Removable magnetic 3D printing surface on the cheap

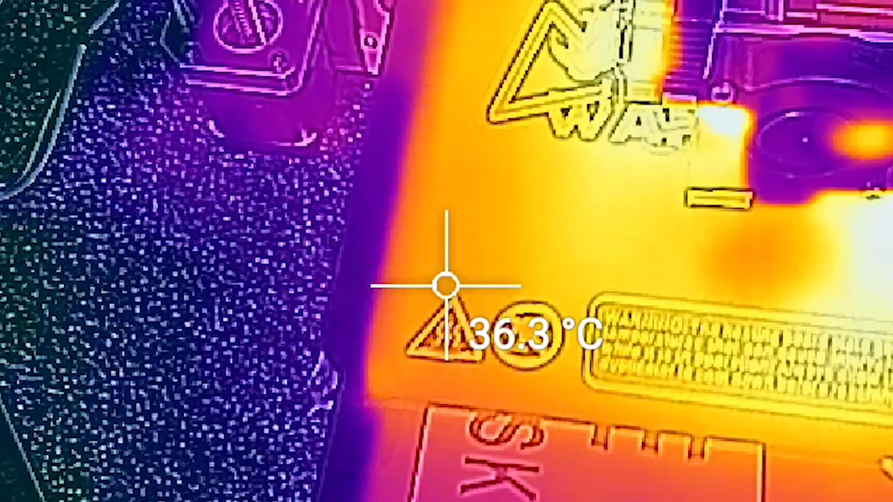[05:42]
On screen: spot 36.3°C
We had a temperature of about 40 degrees Celsius over the entire bed without any obvious cold spots.